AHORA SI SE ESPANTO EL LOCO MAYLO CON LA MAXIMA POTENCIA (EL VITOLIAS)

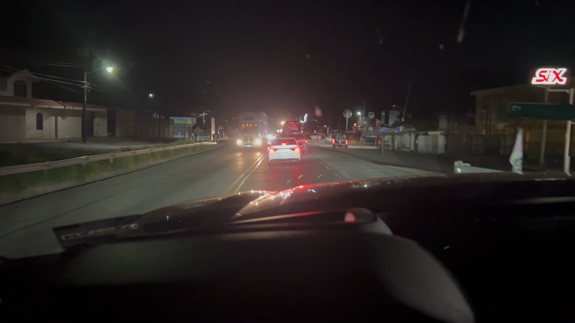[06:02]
Así andaba usted los trelones, viejo, mire, como esto, mire. ¡Machimba! A toda madre, no crea que no, pero...
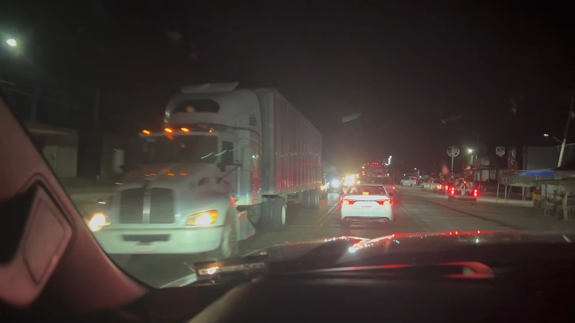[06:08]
¿Eres? Y con dos cajas también. Ah, ¿con dobles en mi remolque? Con dobles en mi remolque también. ¿Eres?
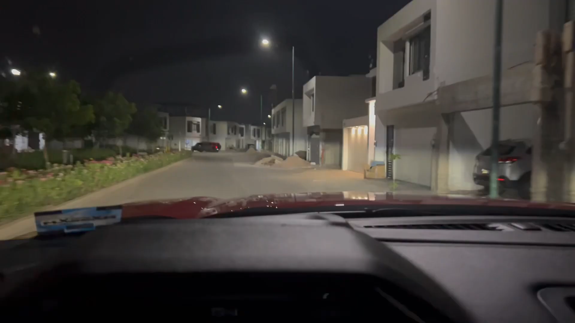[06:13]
Aquí venimos llegando a la casa. Aquí tenemos el perrón.
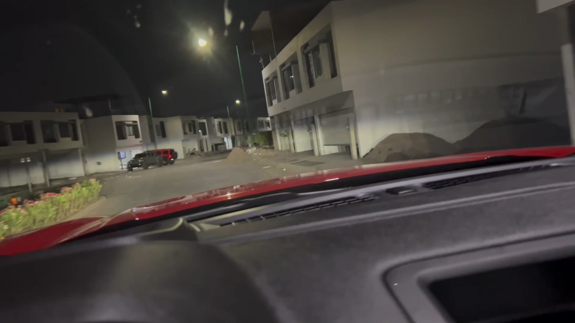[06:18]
Hijo de la esquina, ya me acordé de los personajes. ¿Eres, viejo? Qué engato, aquí está el doble ahí está, turbo.